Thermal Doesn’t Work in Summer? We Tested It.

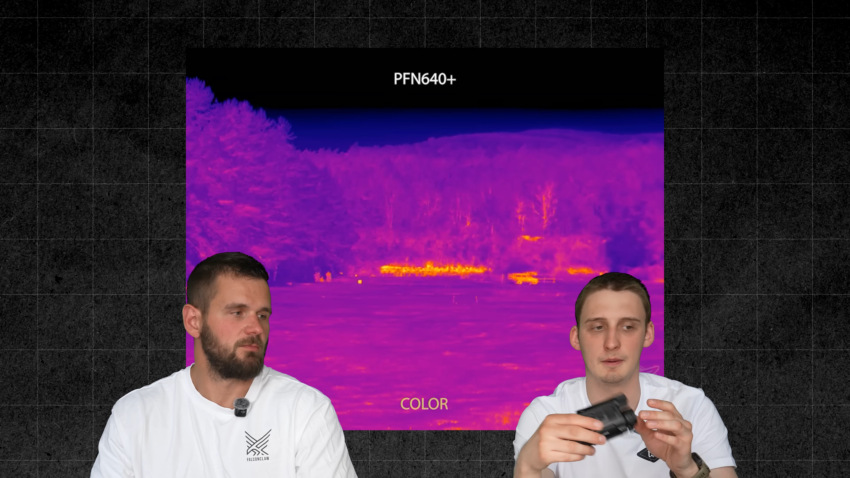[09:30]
can't weapon mount it It's just a handheld device This is a multi-functional device that one was pretty much has one function because it's